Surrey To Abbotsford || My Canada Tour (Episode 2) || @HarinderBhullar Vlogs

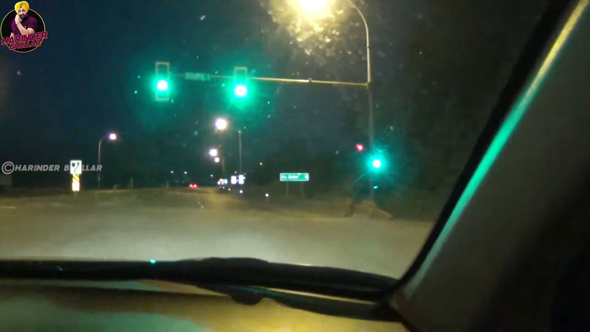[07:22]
ਯੂਐਸਏ ਬਾਰਡਰ ਵੱਲ ਨੂੰ ਚੱਲੇ ਹਾਂ, ਆਹ ਦੇਖੋ ਯੂਐਸ ਬਾਰਡਰ ਲਿਖਿਆ ਆ ਗਿਆ, 3 ਕਿਲੋਮੀਟਰ ਇੱਥੋਂ ਸਿਰਫ ਦੂਰ ਹੈ ਯੂਐਸ ਬਾਰਡਰ। ਸੋ ਰਾਤ ਦਾ ਟਾਈਮ ਹੈ, ਬਟ ਸਟਿਲ ਫਿਰ ਵੀ ਕੋਸ਼ਿਸ਼ ਹੈ ਵੀ ਕੁਛ ਨਾ ਕੁਛ ਦਿਸ ਜਾਵੇ, ਹੋਰ ਨਹੀਂ ਤਾਂ ਸਹੀ।
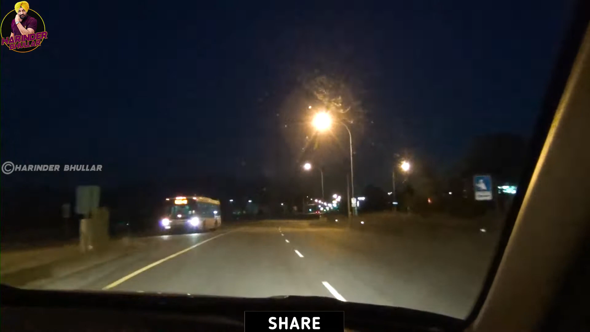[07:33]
ਯੂਐਸ ਕਹਿ ਦਾਂਗੇ, ਯੂਐਸਏ ਦੇ ਬਿਲਕੁਲ ਨੇੜੇ ਹੋ ਕੇ ਮੁੜਿਆ ਸ਼ਹਿਰ ਐਬਸਫੋਰਡ। ਐਬਸਫੋਰਡ ਦੇ ਬਿਲਕੁਲ ਨਾਲ ਛੂੰਹਦਾ ਹੈ ਬਾਰਡਰ